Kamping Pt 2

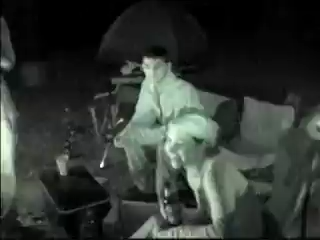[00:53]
You have to be awake. Yeah. Yo, Paris, this night vision shit is awesome, dude. Can I see? Yeah, I want to see too. Is it like in the army when you get the night vision? Yeah. Oh. Eyeballs are green. It's fucking awesome.
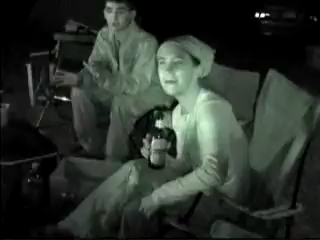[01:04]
Like, I couldn't see you guys at all when you were back there, but I can see it through there. Did you see me when I lifted my shirt up? I saw you when you lifted your shirt up.
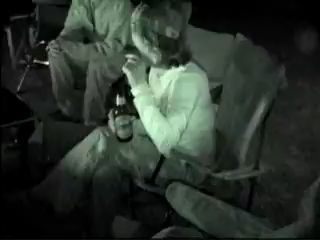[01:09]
I saw you when you were peeing. You didn't see me when I was peeing. Yeah, I saw can you when you were peeing. Can we rewind? I want to see me Paris, peeing.
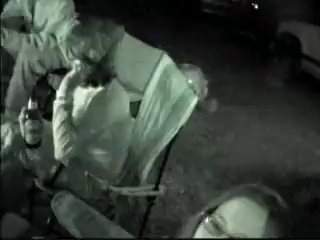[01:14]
Paris, how do you rewind? This is night vision me walking this way. I got a surprise for the camera. All right.
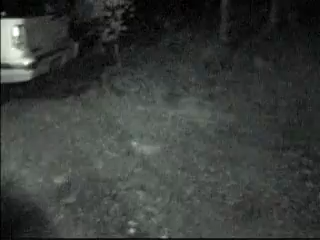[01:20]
Everyone else turn around. You want to rewind? Yeah, I want to see me peeing. Oh, night vision this, baby. Oh, yeah. Did you get it? Oh, yeah. Oh, yeah. I got that shit, all right. Let's rewind that, too. All right, how do you rewind? All right. Yeah, I was really surprised. I didn't think I was going to be able to see anything, but... Alright, yo, you're on camera now.